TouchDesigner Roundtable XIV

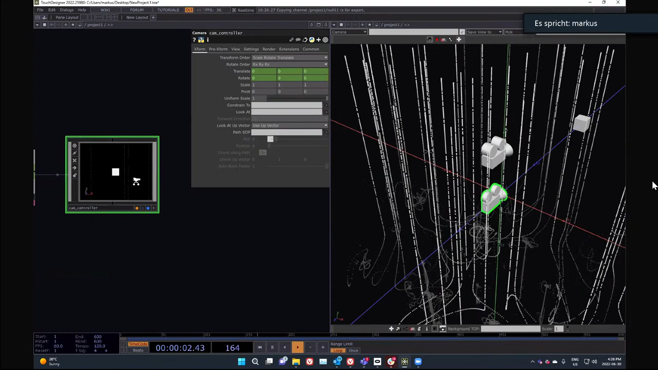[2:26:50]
let's see, is basically my controller, and it's always looking to where my controller is looking at.
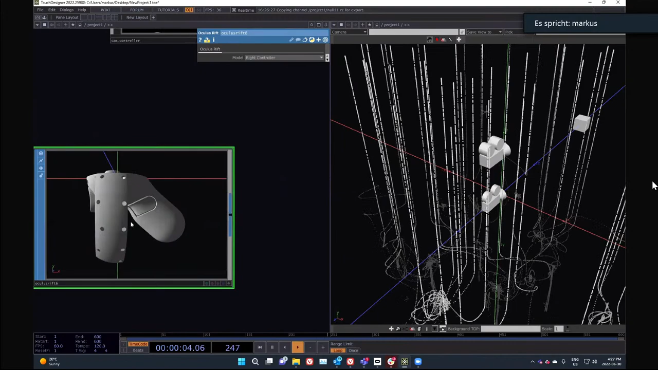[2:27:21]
Now the controllers look a little bit different in the API what comes with it than in reality.
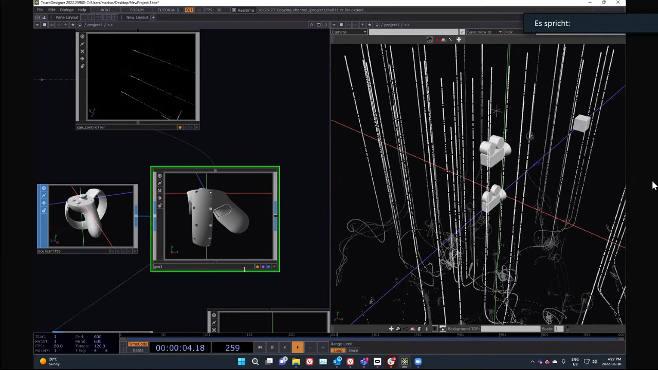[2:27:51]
And we also can attach a beam to it. Just gotta clean up my mess here a little bit, so that we know when we're looking in the glasses that we see where we're actually pointing to.
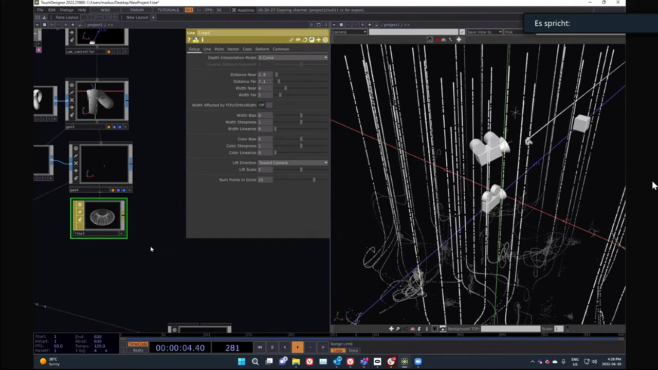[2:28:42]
so now I have my controller here. And now what I want is when the controller hits this box, the box should, for example, change in color.
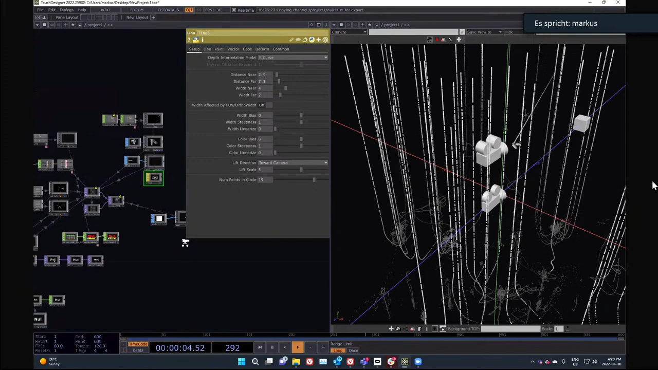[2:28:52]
So let's add a material here to the box, first of all. It's just gonna be a constant material for now. And yeah, as I said,
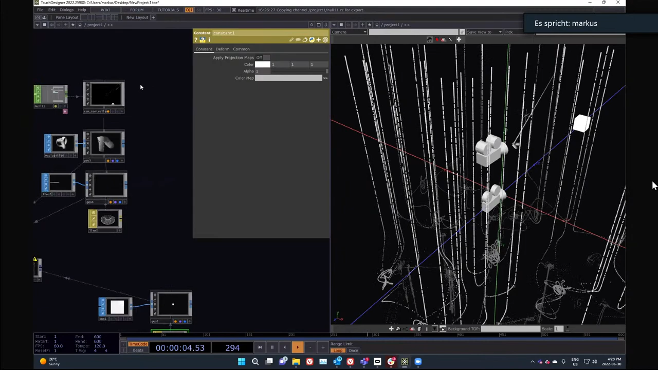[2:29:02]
because this is a camera and there's like a single beam coming from the center, and we need a render to render pick from for that camera.
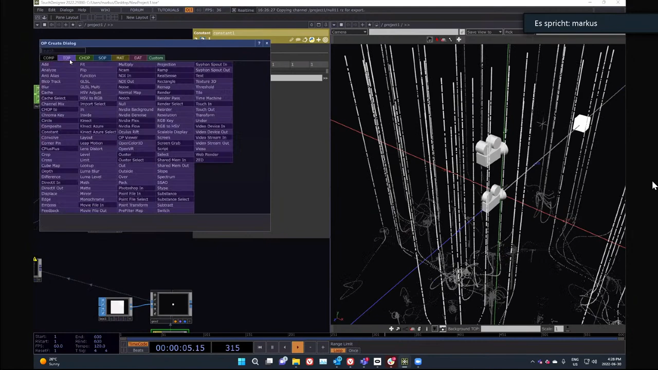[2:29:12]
So again, I need a render top. The nice thing is this render top just resolution-wise, it just needs to be 1 by 1 pixel.